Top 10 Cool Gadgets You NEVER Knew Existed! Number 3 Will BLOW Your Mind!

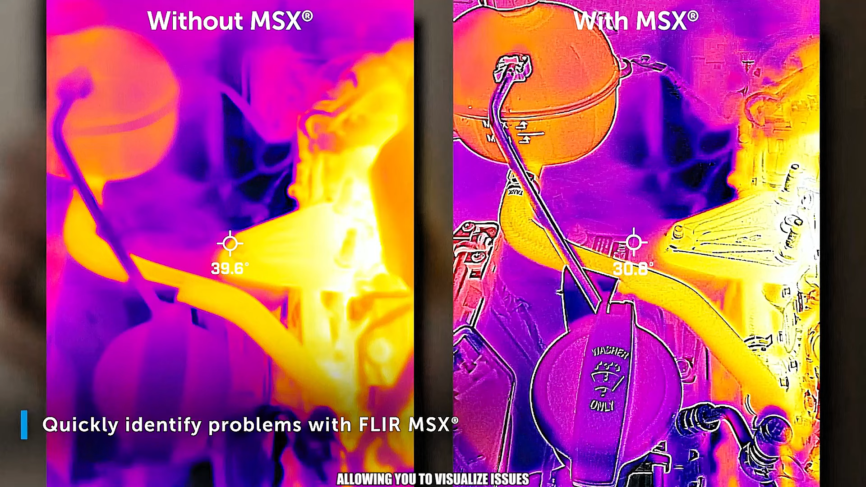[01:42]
This ultra-portable device packs a powerful Vivid-IR image processor,
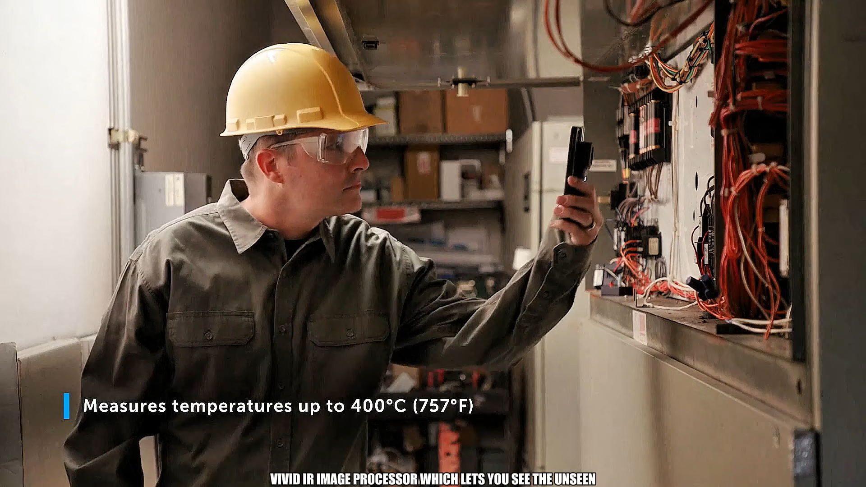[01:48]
which lets you see the unseen, revealing thermal properties with exceptional clarity.
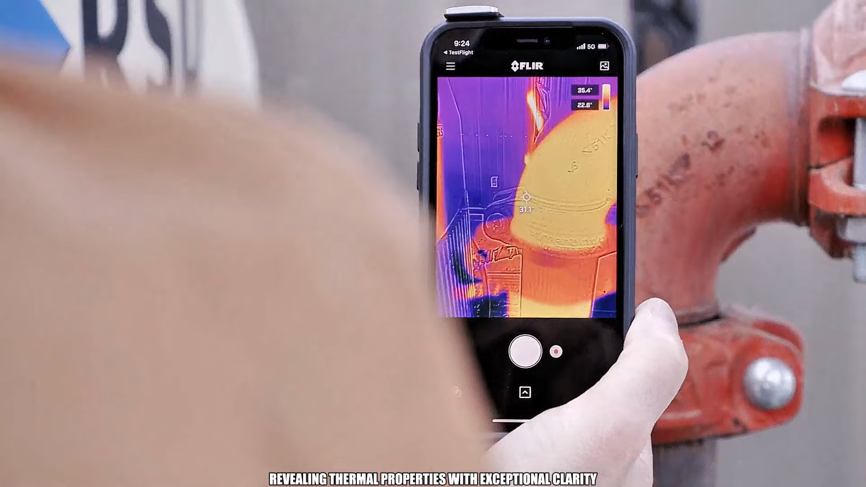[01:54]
This device detects heat variations, helping you pinpoint leaks, identify energy inefficiencies, and uncover a range of hidden issues behind walls.